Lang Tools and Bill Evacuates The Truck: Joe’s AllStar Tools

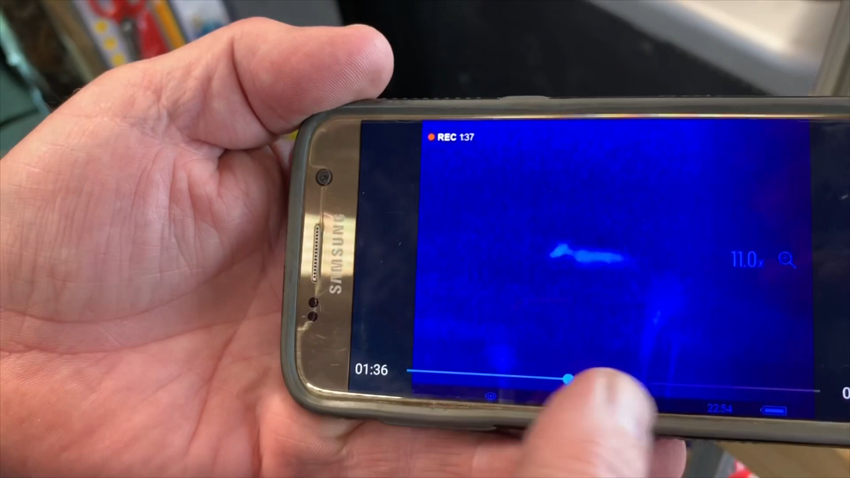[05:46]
I zoomed in to 11 power, zoomed in to 22. You can see the different heat textures. See his tail.
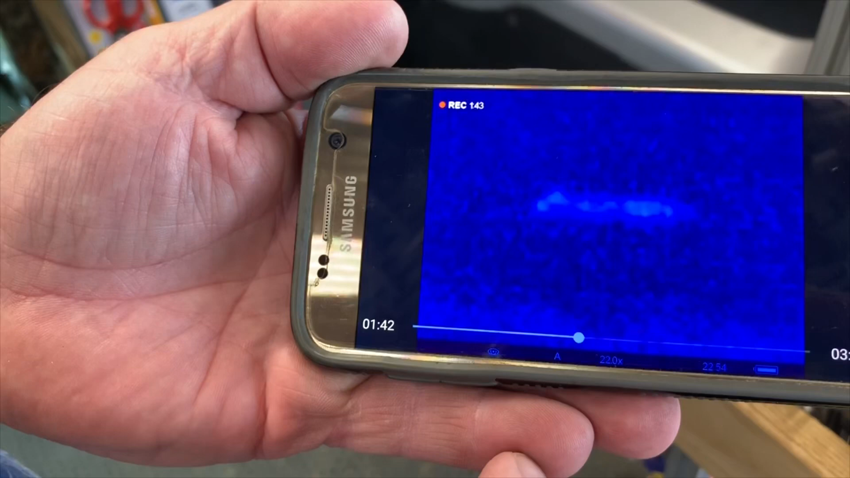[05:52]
He's just right out there. You should have put it in rainbow, Joe.
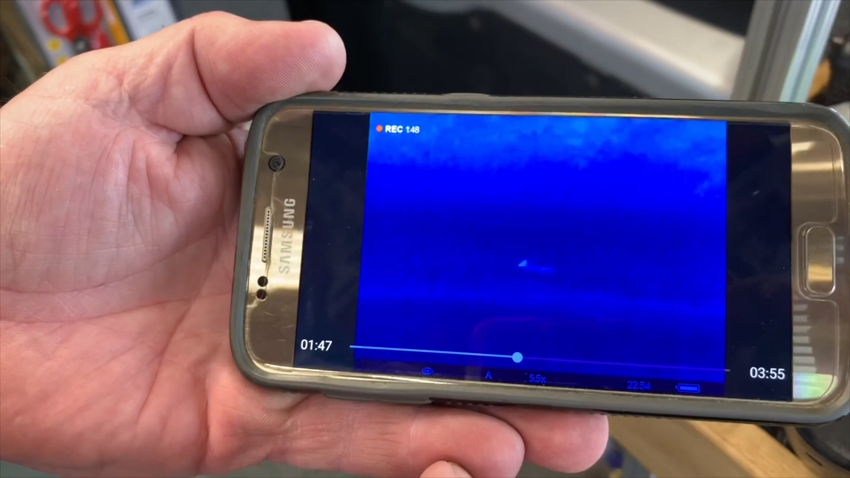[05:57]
Yeah. Well, we'll do that on a different one.
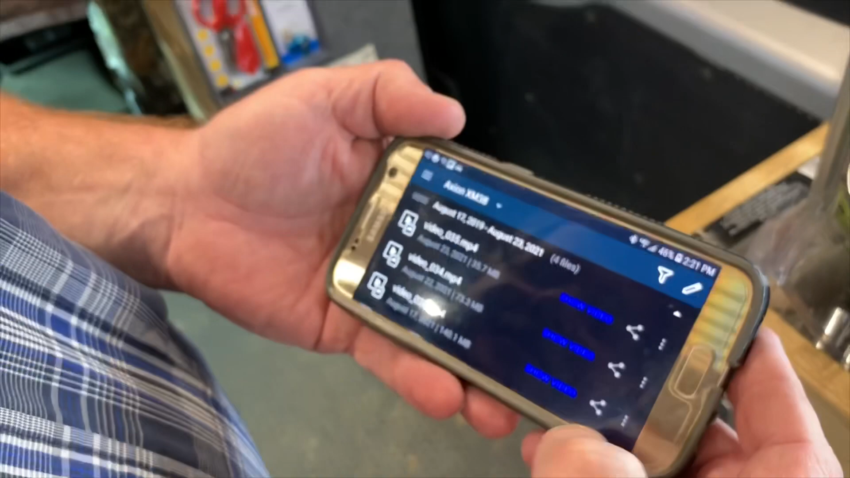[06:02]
Okay.
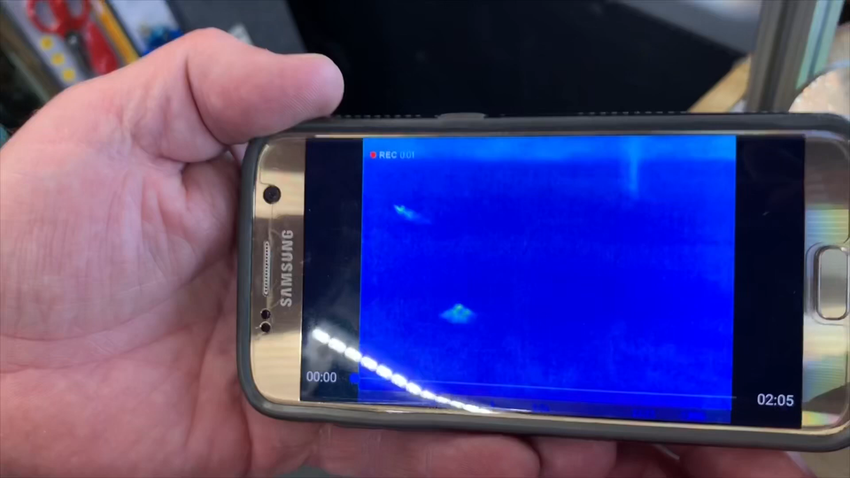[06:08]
There's some deer. You've got your rainbow color. Mm-hmm.
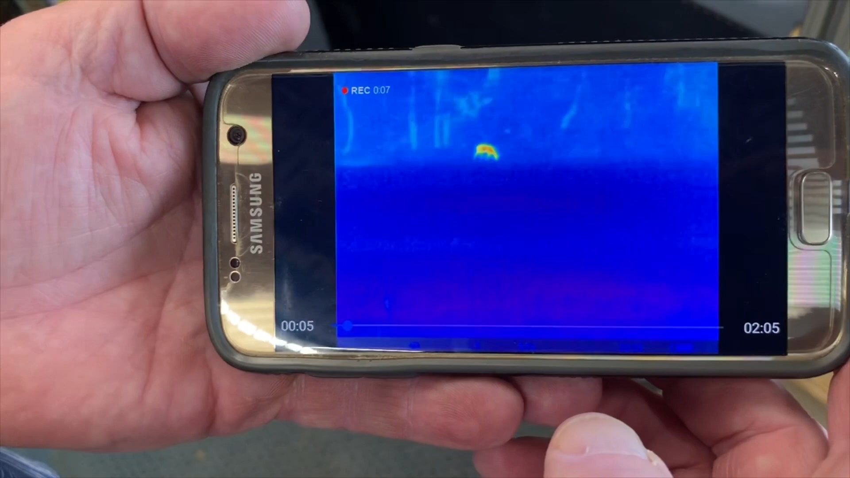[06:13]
I'm going to go into a couple different colors.